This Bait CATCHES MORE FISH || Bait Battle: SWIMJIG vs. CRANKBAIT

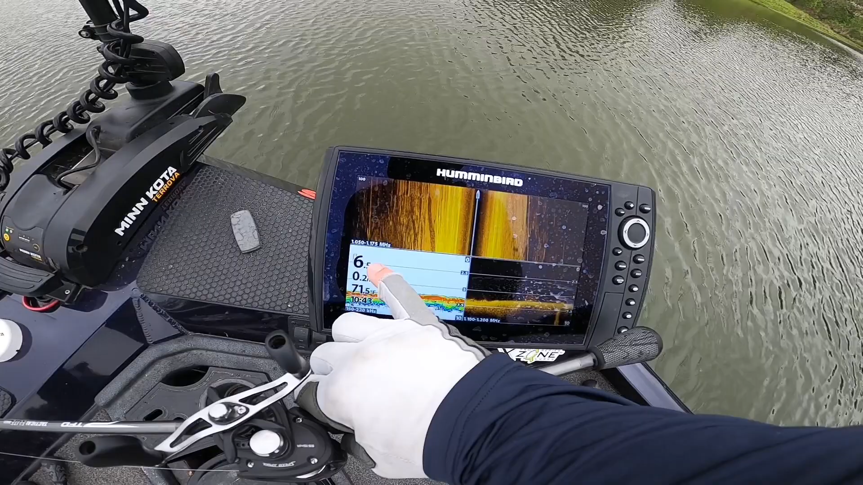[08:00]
in six foot of water um but just right here like literally where my rod tip is is
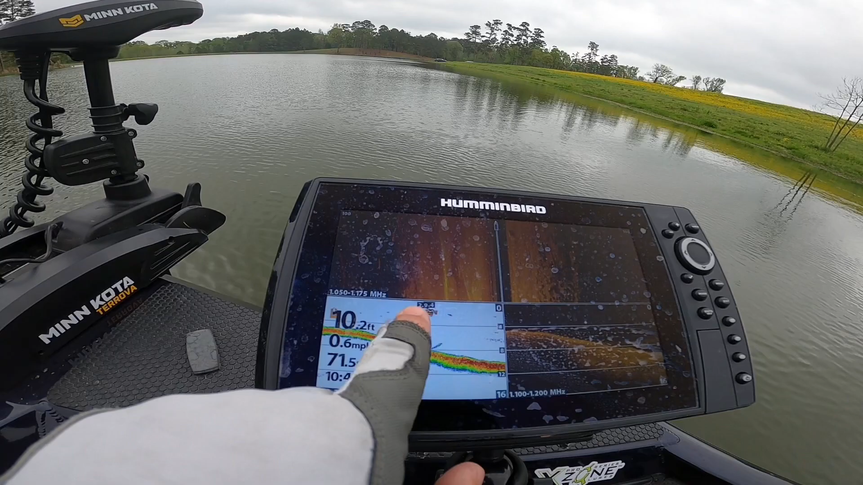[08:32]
On screen: depth 10.2 ft, speed 0.6 mph
so here's a good example i pulled off the bank and you can see where the water dropped down but then fish are hanging off right off that drop so we're in 10 foot now we got to get a little bit closer but you can see kind of a good example of what i'm talking about where the fish are hanging off of that lip